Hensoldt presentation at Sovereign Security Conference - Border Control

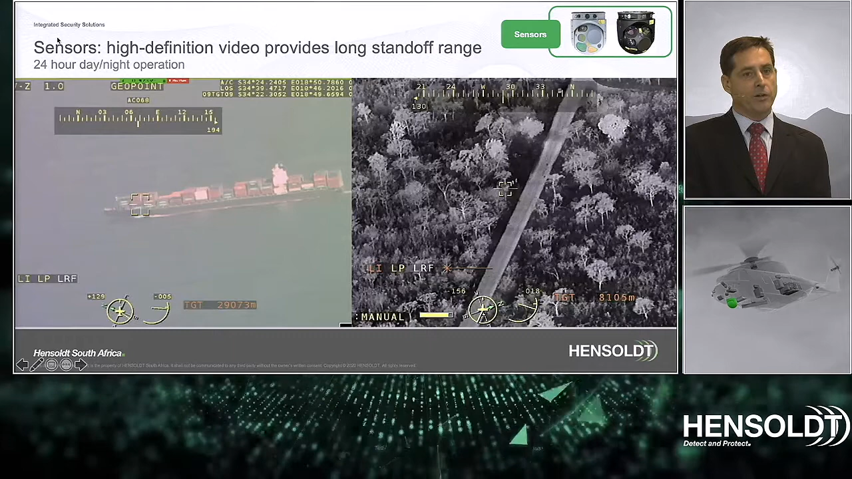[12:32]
image taken during a recent operation in Gruger National Park observing people walking on the ground close to nine kilometers image processing in real time on board the camera can be available and must be available to enhance